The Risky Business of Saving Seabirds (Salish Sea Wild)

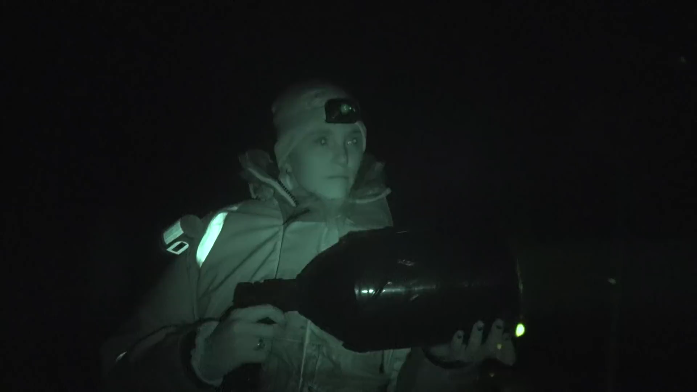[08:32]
and thick fog on a pitch black night, surrounded on all sides by hazardous rocks.
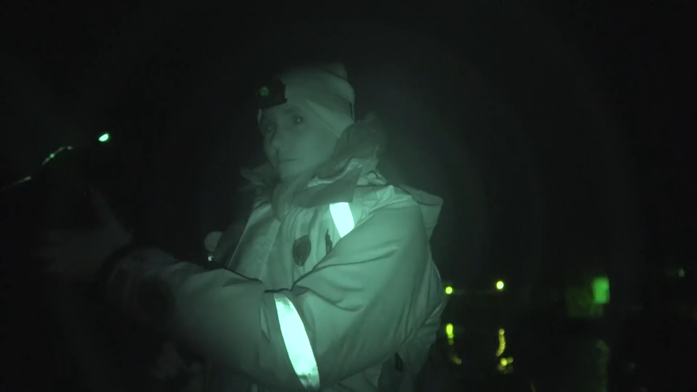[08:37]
Sounds like a piece of cake. Hours go by.
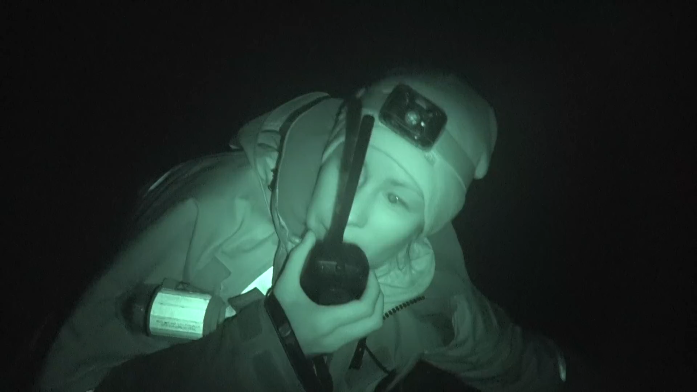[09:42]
Team 1 has captured a seabird. Okay, copy that. We'll do. So we're off Alexander Island on the outer coast of Washington. It's about quarter past 11.
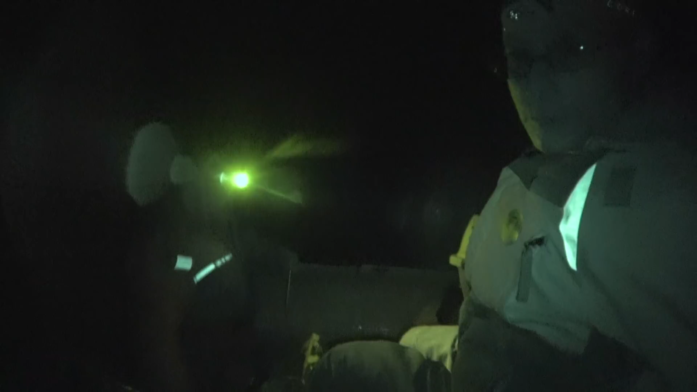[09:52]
We've just caught a marble murlette. We have it in this carrier beside me.
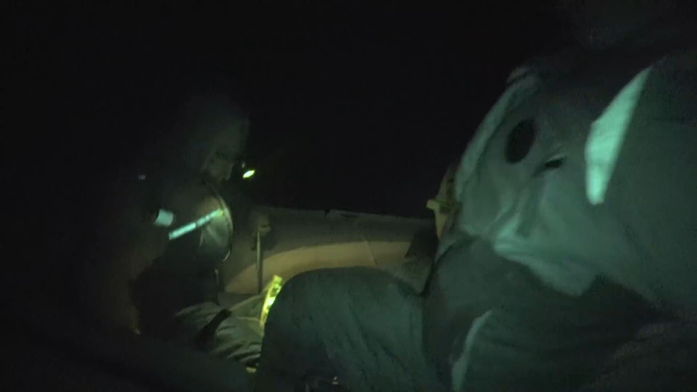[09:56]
And our intention is to collect a poop sample.
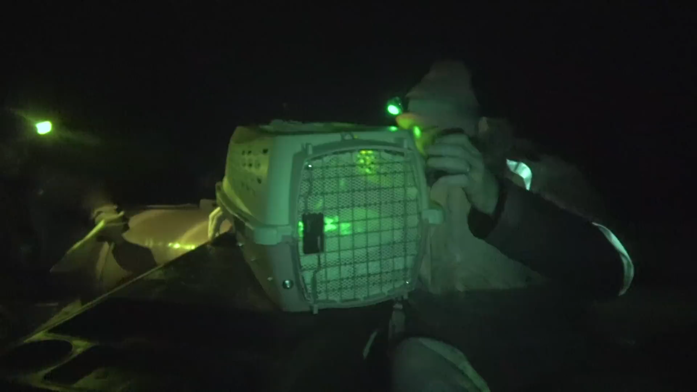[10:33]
the murlette inside the pet carrier slash Mammu port-a-potty. This is the glamorous part of field biology, waiting around for a bird to go to the bathroom. The fact is, though, if we can get a dropping before the time runs out, it will provide extremely valuable data.
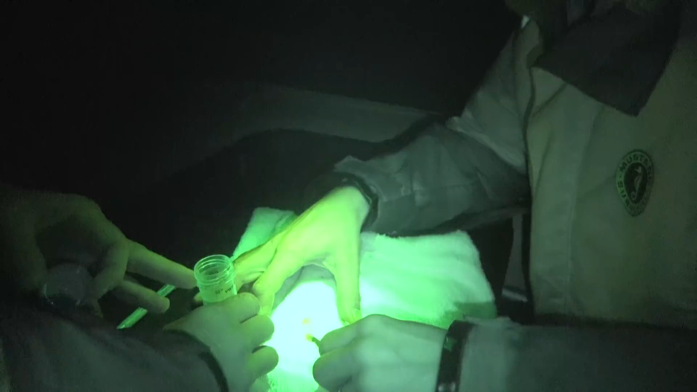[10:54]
Marble murlette populations in Washington state have declined by more than 44 percent since 2001,
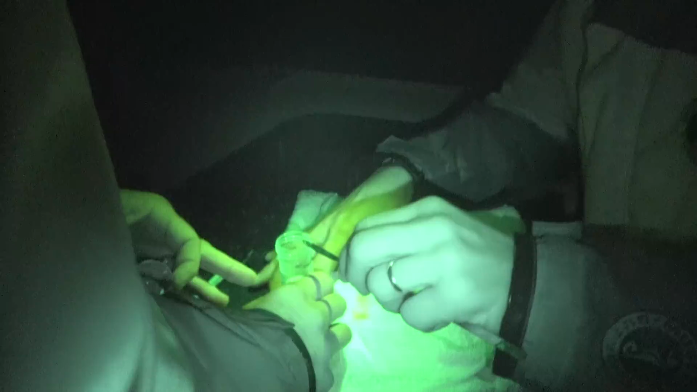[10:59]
and they're being particularly hard hit inside the Salis Sea.
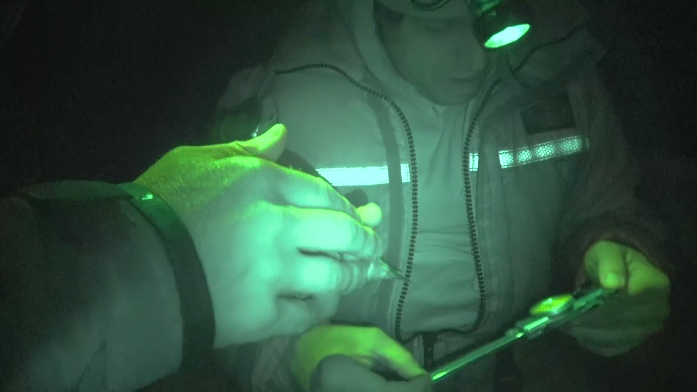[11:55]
Peter takes a few small feathers from its mottled chest.